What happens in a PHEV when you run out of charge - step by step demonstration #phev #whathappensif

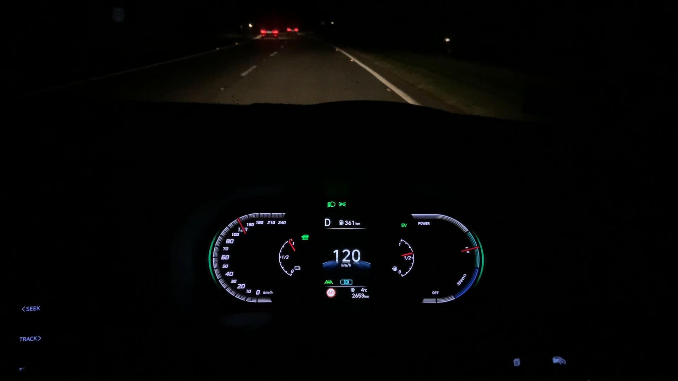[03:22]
what speed can you do in an EV well I'm doing what 121 there at the moment and you can see up here uh EV so we are cruising quite comfortably at 120 I've never I don't know what the top speed is
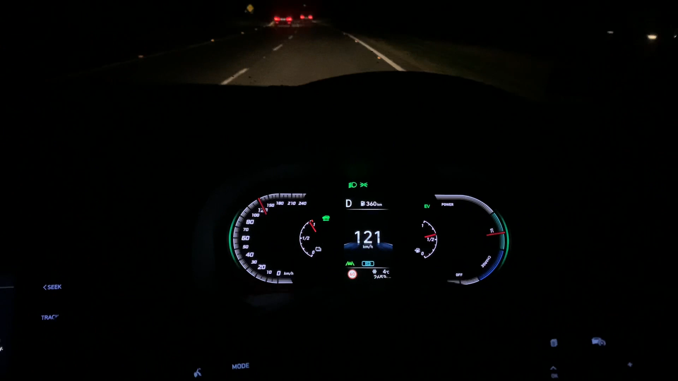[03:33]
I can't you know legally find out um but the main thing about this is as long as I don't really floor the throttle that much and I just maintain the speed and I'm going up a hill here um it'll
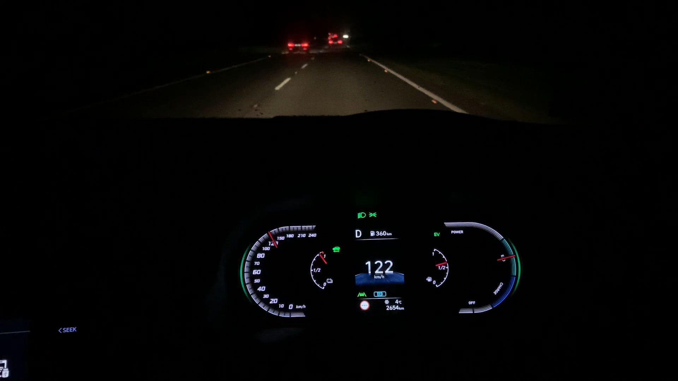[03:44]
quite comfortably cruise in EV mode no problem at these kind of normal speeds I have another video if you're curious about the acceleration just let me know and I can send you a link uh as to what kind of speed or what kind of acceleration level these PHEVs can do when they're in full EV mode just another point to note and I will cover this in another video like I was saying to you up here you can see the green EV if
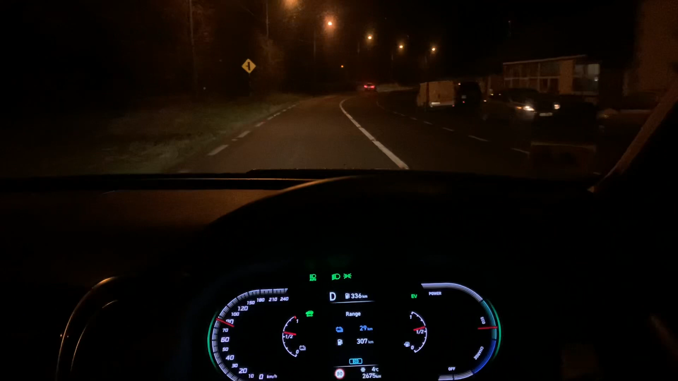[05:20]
could have heated up the cabin a bit better and then started using electric so you just have to be a little bit flexible to get the most out of these PHEVs but still a really really nice car to drive so we're getting close now we're down to what eight kilometers
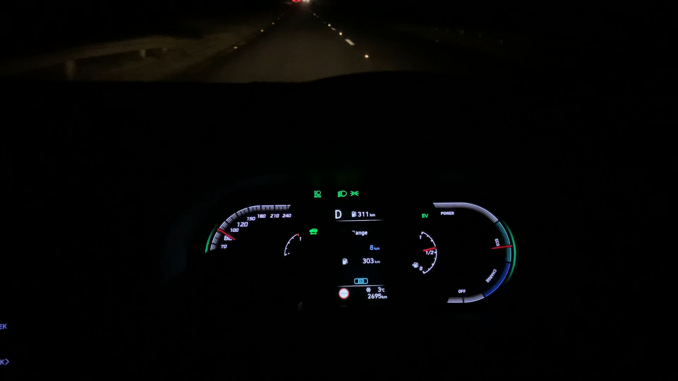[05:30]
uh of battery left but look at the battery gauge over here on the left that's still reading about a third which kind of is confusing um and that's where some people get tripped up um anyway I'm going to explain this a little bit better in a sec but when we get down to zero this battery gauge will not be empty and the reason won't be empty is it always maintains a little bit it maintains about 15% of battery so you never get to fully zero with electric cars anyway even like a full EV when it says zero percent it's not zero percent it actually in the background uh not on view to the public it
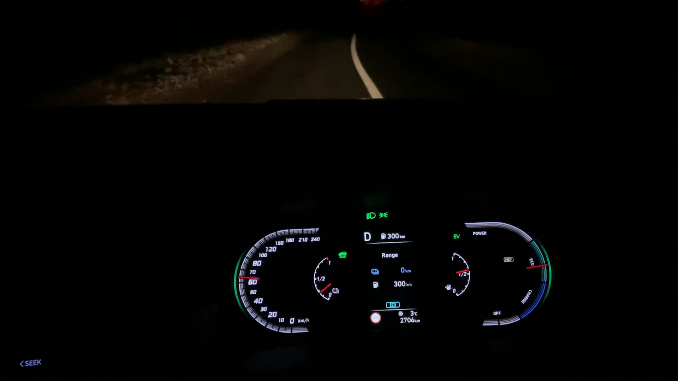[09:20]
in traffic it'll allow you to use some electric driving but for the vast majority of higher speed driving or acceleration it's going to use both as you see right now we're going back into EV and